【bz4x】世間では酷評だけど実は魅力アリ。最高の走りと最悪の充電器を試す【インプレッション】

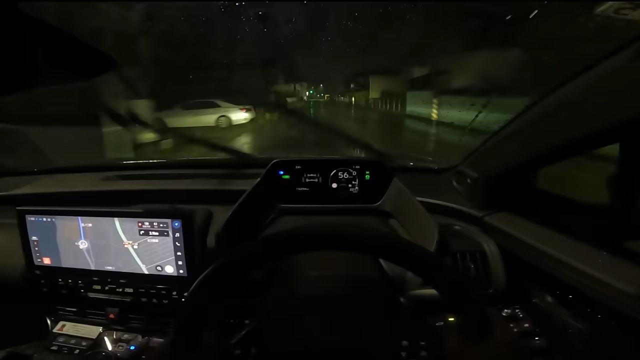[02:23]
重量があるので制動力こそ不安がありますが、過去一安心してこの大雨の中を走ることができました。今見えるところまで水しぶきが上がってきましたね。これSUVですよ?相変わらずひどい雨だ。さて車内に乗り込む前から感じるのですが、このBG4X、ものすごく上質に作ってあります。スープラやレクサスでも感じた、開発人の思いが伝わってくるようなフィーリング。そんな世界を持っている車です。UIこそクソに片足突っ込んでるけど、ボタン類の配置から、ハンドリングや乗り心地、デザイン、